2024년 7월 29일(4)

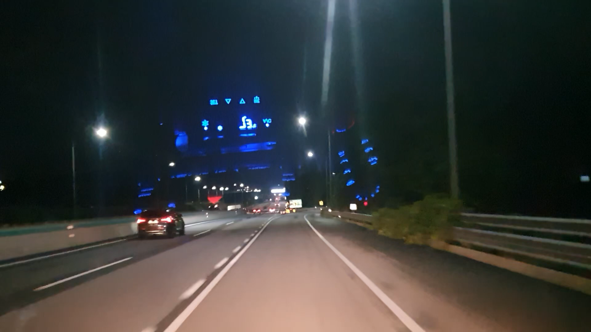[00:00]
약 1km 앞서 이천 톨게이트입니다. 요금은 2,200원입니다. 하이패스 차로는 1, 2차로입니다. 이어서 198m 앞 우회전입니다.